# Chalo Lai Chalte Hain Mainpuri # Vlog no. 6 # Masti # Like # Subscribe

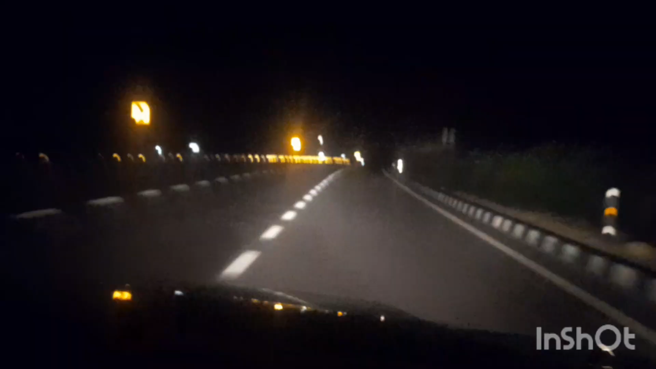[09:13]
सो गाइस, हम वापसी में हैं, और देखिए आगरा लखनऊ एक्सप्रेस वे रात को कितना मस्त लग रहा है। गाड़ी एकदम मक्खन मलाई की तरह चल रही है, और अभी हमें लगेंगे 3 घंटे 7 मिनट 224 किलोमीटर यहाँ से अपने डेस्टिनेशन में पहुँचने के लिए। तो चलिए गाइस चलते हैं।
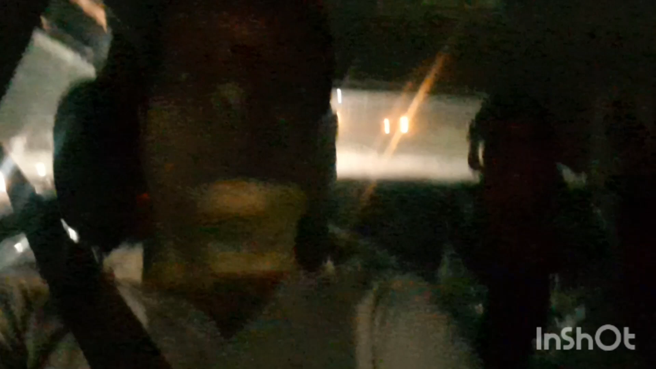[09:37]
सो गाइस, रात के 11:30 बज गए हैं, और अब हम पहुँच गए हैं वापस।
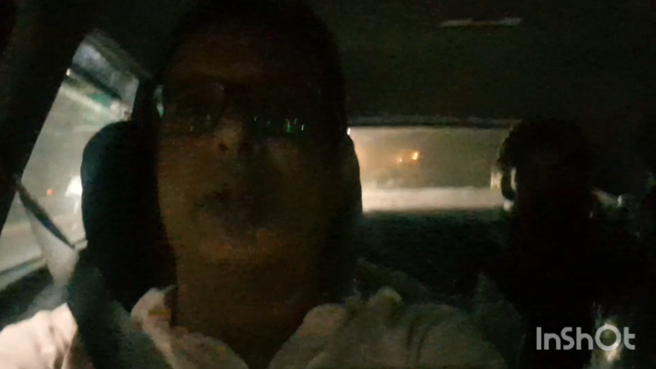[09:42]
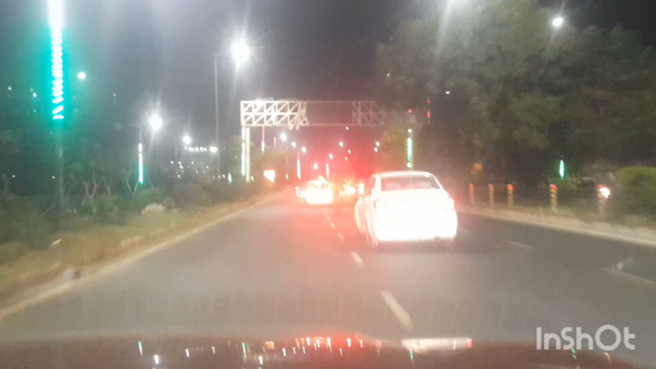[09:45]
बस थोड़ी दूर पे ही हमारा घर है, तो पहुँच जाएंगे थोड़ी देर में। तो तो मिलते हैं अगले ब्लॉग में. इफ़ यू लाइक द वीडियो प्लीज़ लाइक शेयर एंड सब्सक्राइब.